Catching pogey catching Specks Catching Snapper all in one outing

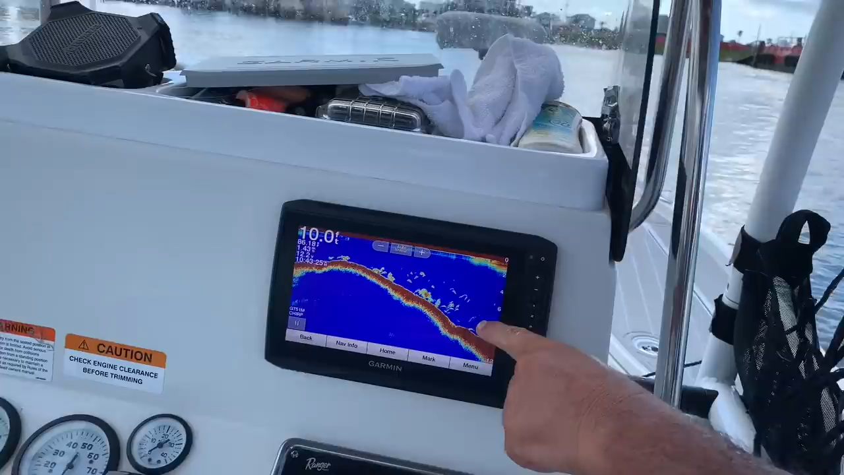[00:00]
I mean by you we go see this is this is pogies right here on the on the solo that's how I find them a lot of times
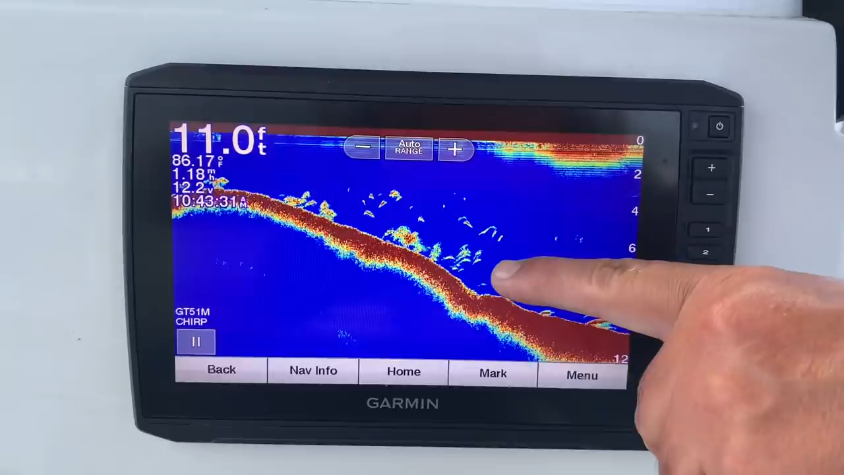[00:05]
On screen: depth 11.0 ft
and they're not flipping 11 feet of water that's close
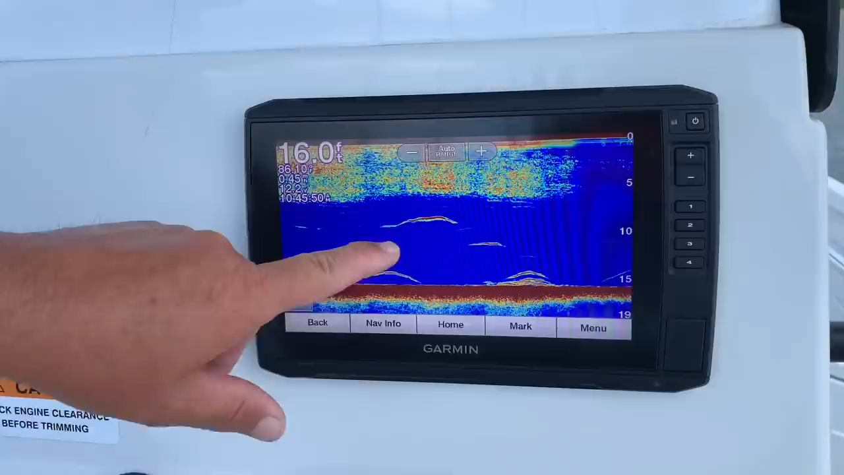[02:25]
is not there would be no point wouldn't throw here so just give you an idea it's not that hard to get them but you got to work at it you got to learn it man first cast huh look at that hammer first cast